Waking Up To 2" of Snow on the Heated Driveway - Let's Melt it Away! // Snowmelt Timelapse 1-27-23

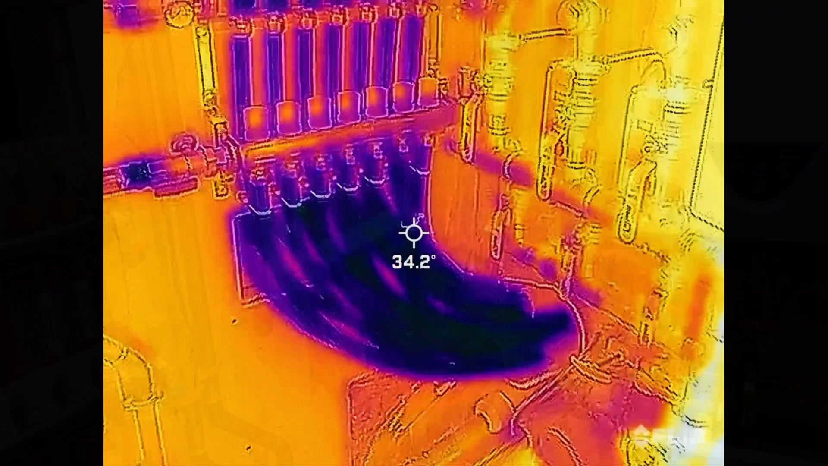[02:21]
okay so the heaters just kicked on as you can
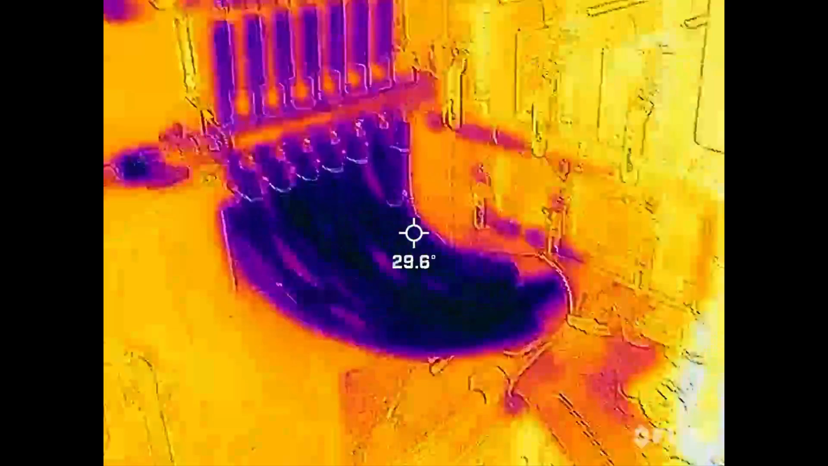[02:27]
see the uh got some pretty cold
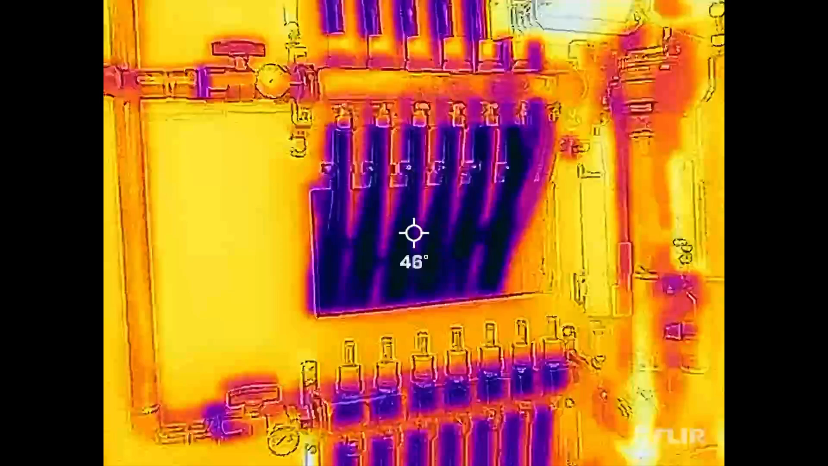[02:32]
glycol both coming going out to
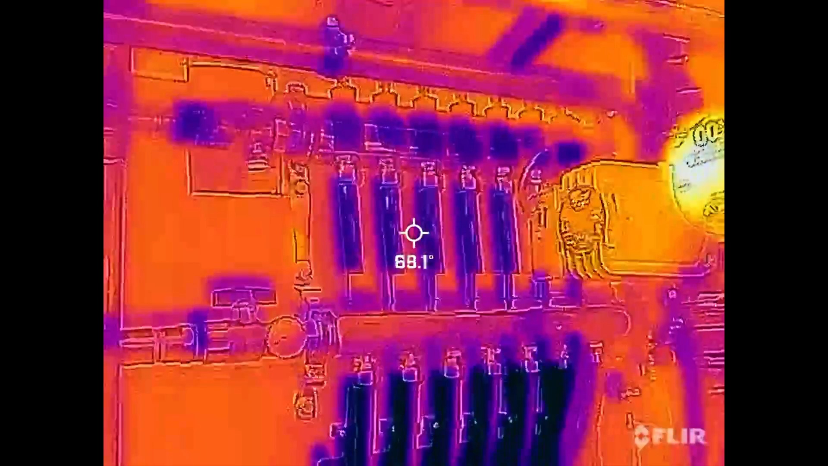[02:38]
coming back from the driveway so this is a return this is a supply
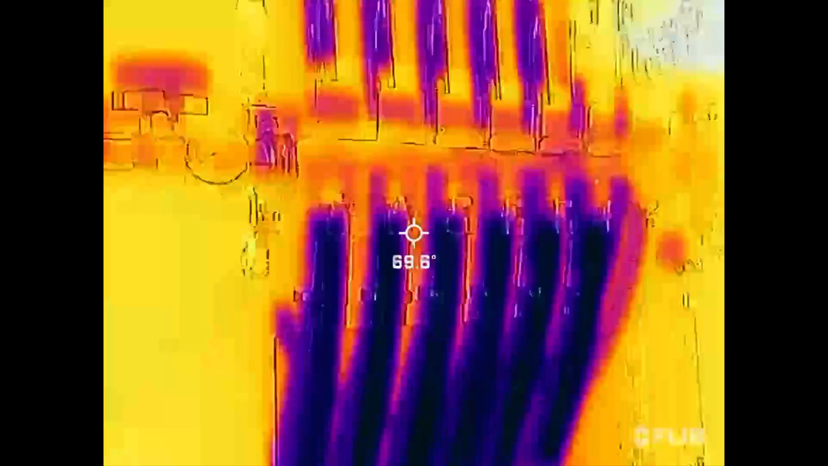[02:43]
the bottom is the return obviously
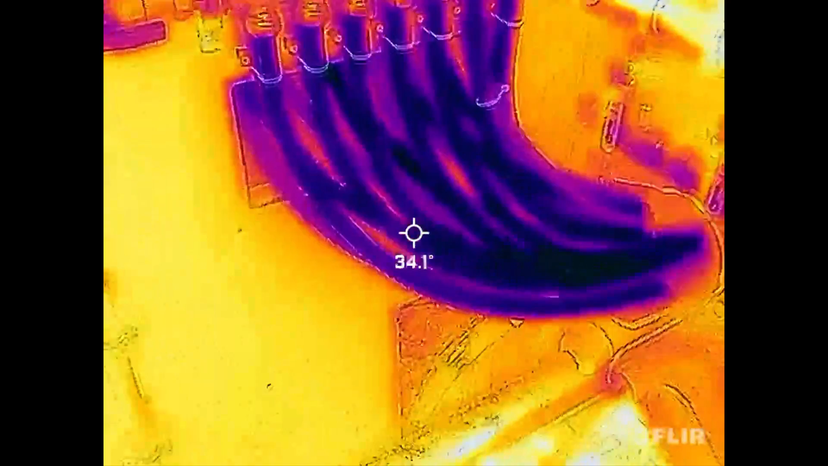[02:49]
and now as the heaters start to heat up
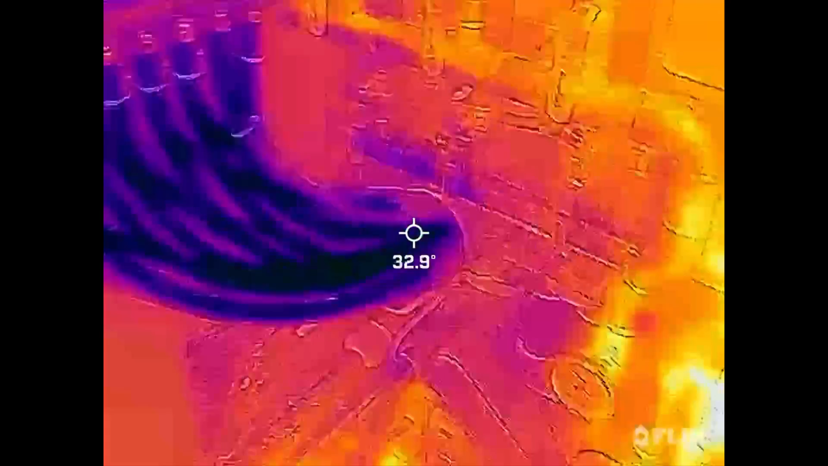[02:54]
we'll start to see that primary loop really start to uh to cook the heat exchangers behind that wooden insulated enclosure there that's the primary loop pump
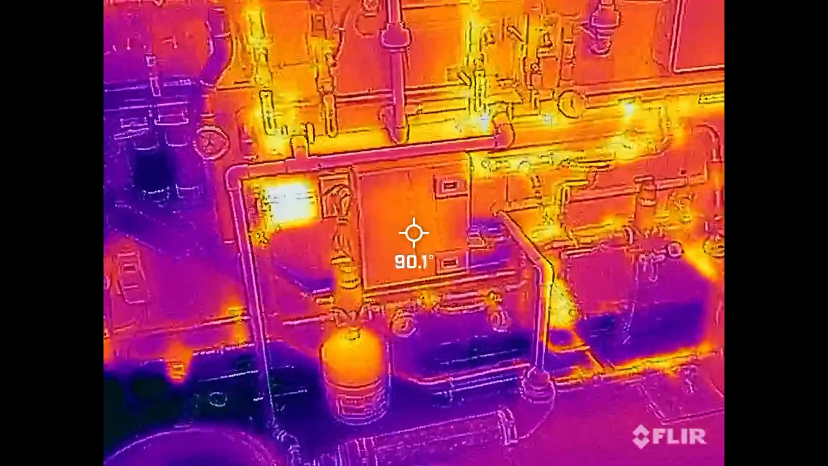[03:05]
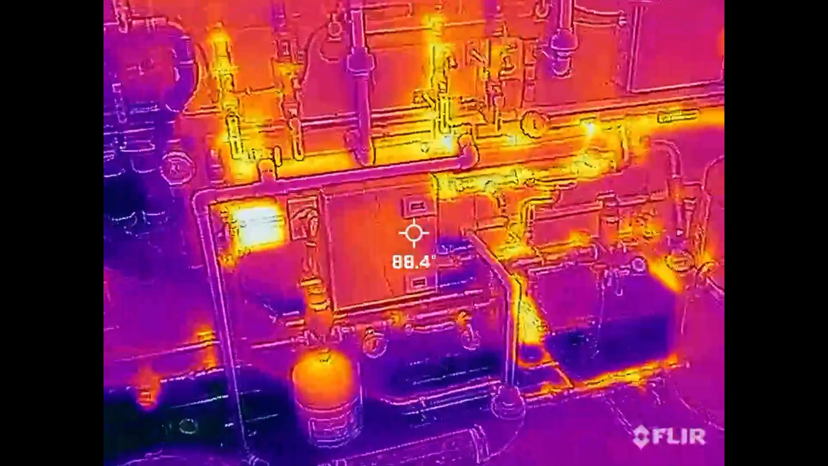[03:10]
but yeah you can really start to see this thing come alive
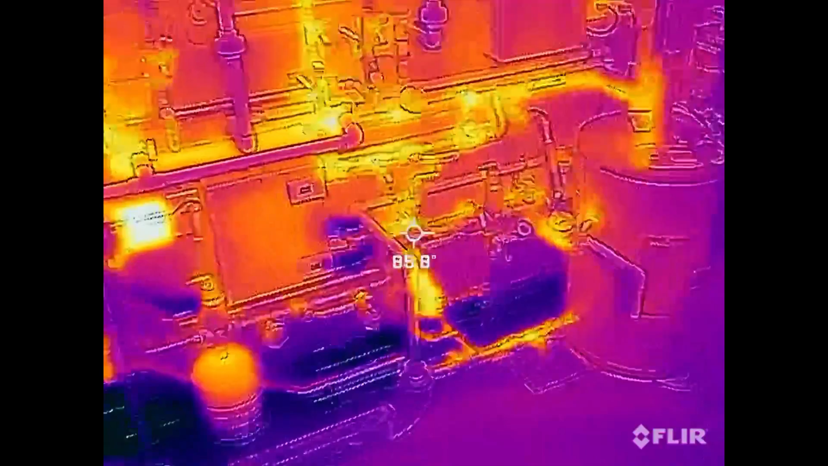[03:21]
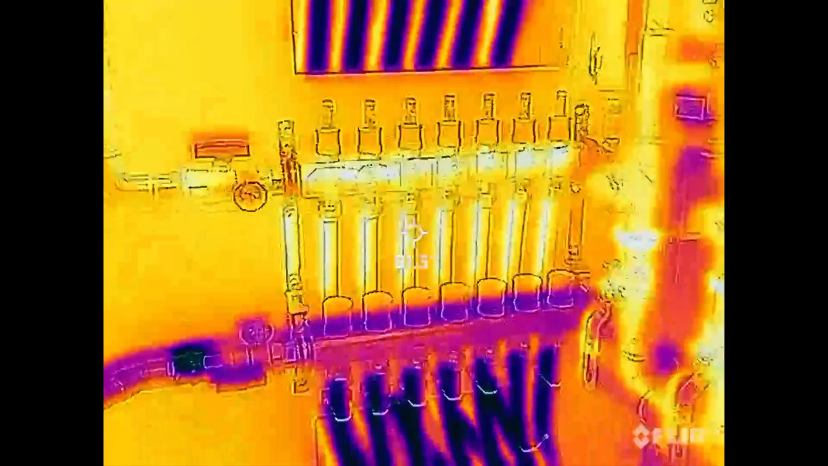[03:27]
you can start to see the heated glycol heading out to the driveway
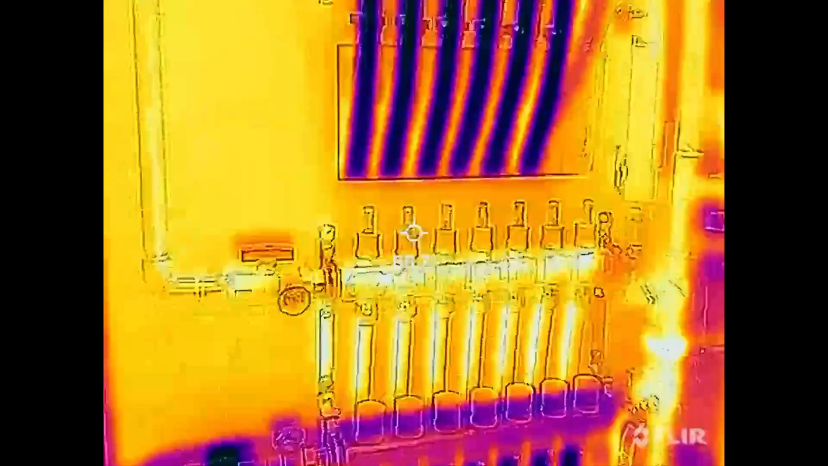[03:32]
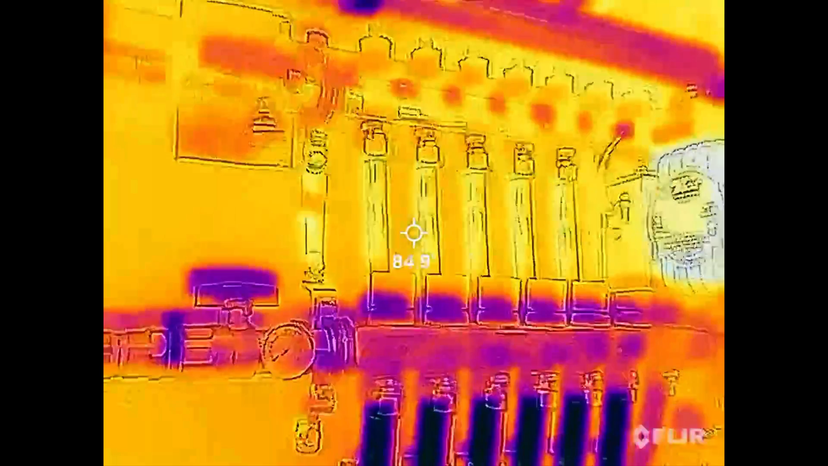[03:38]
so this is of course reading the surface temperature of the packs it's not really reading the actual temperature of the glycol it should be pretty close but
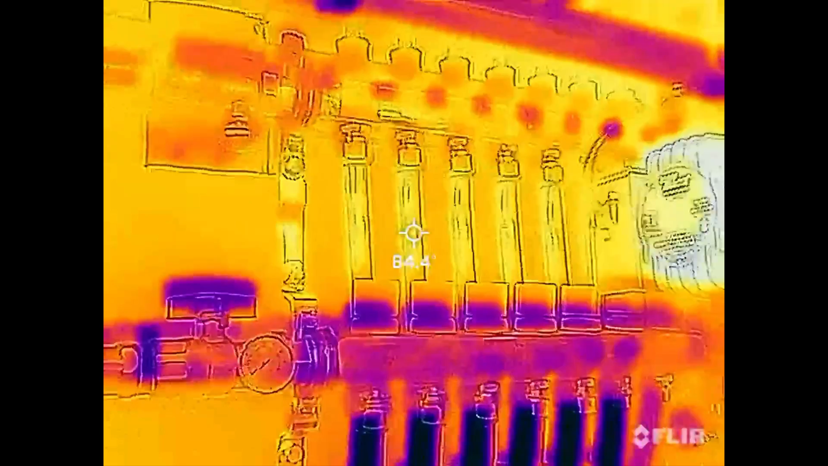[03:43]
about 84 going out what are we showing on the gauge here
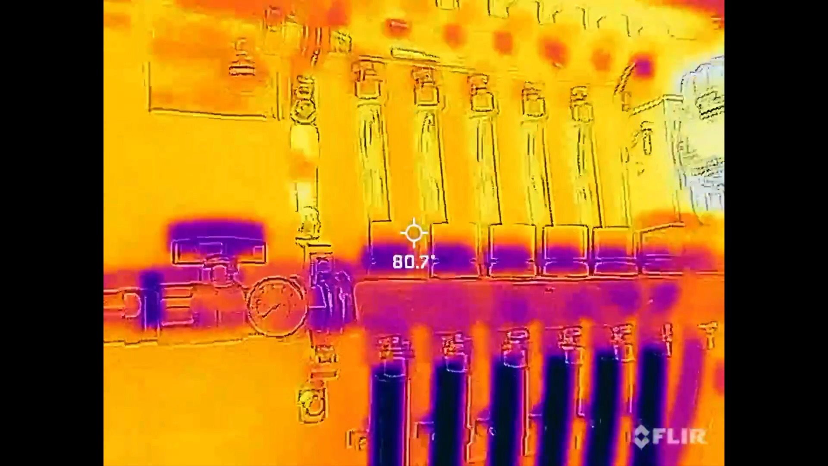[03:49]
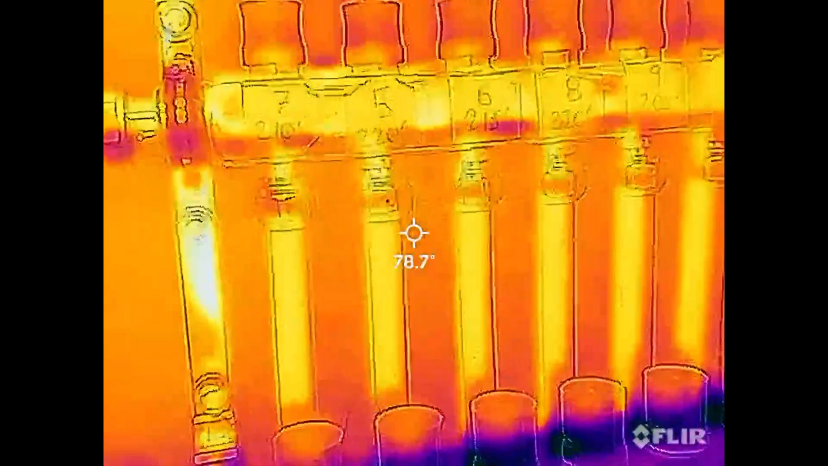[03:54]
yeah we're showing a little less than that well actually it's right on we're showing about 78 degrees on the gauge going out so it's pretty close
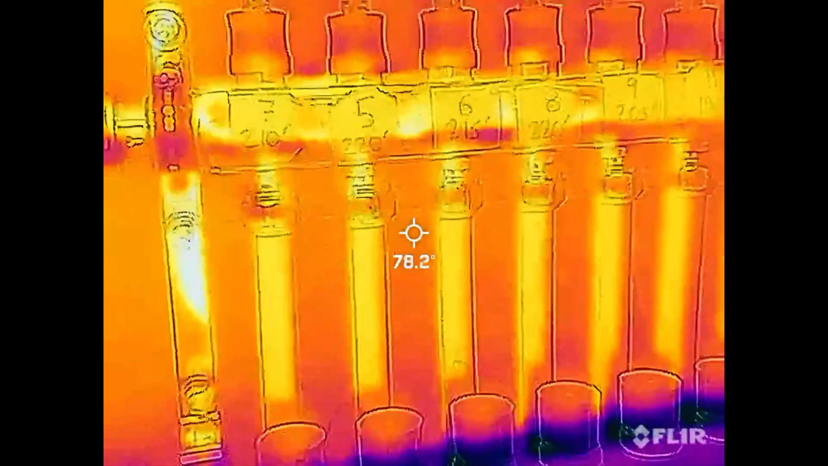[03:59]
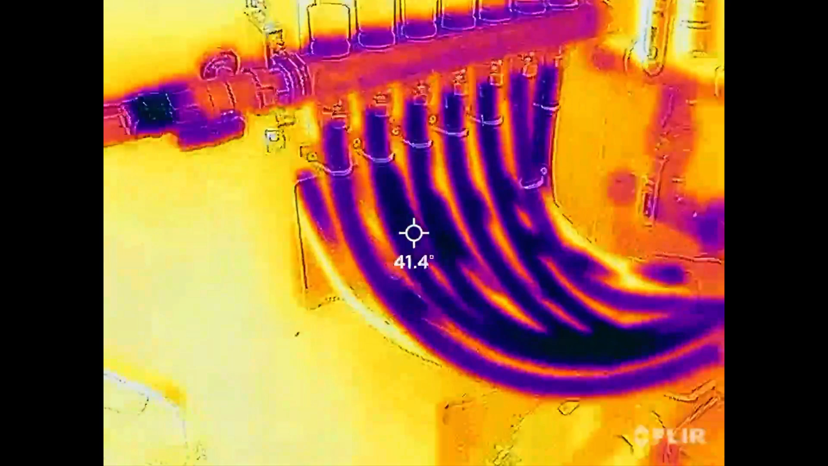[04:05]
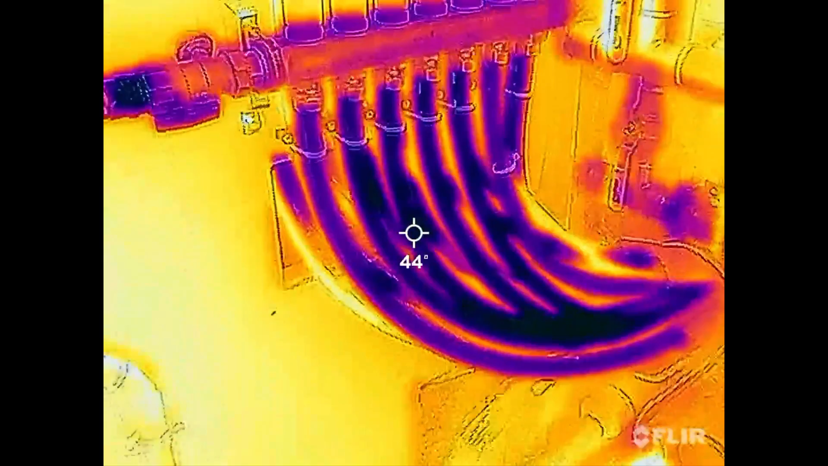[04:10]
so yeah thought you thought you guys might enjoy uh seeing that shot of it in action there
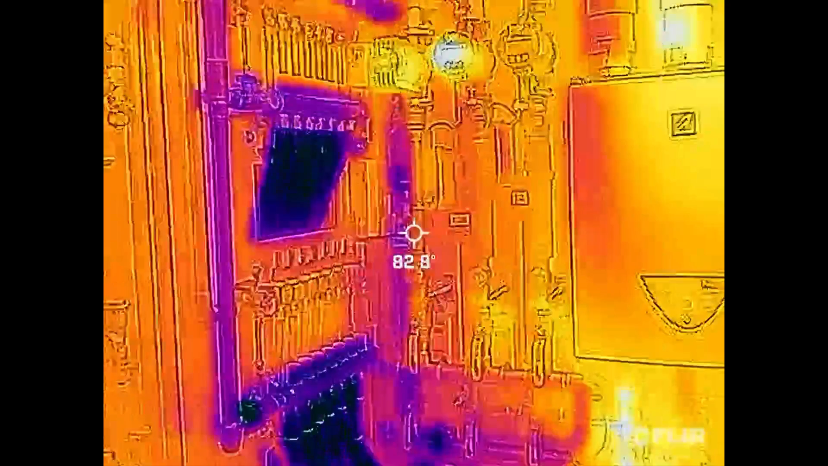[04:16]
and that's all it does is circulate